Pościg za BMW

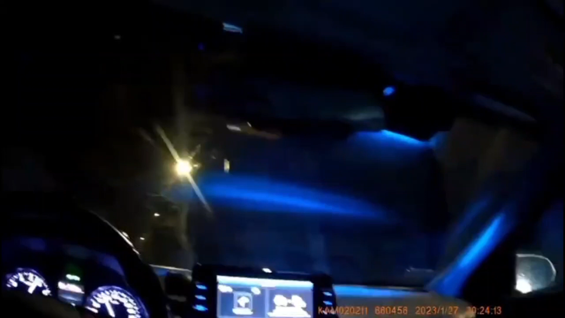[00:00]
Pojazd nie zatrzymał się do kontroli. Ulica Zakładowa skręca w las w stronę EC, brawo. Policyjny pościg za naćpanym 38-latkiem w BMW.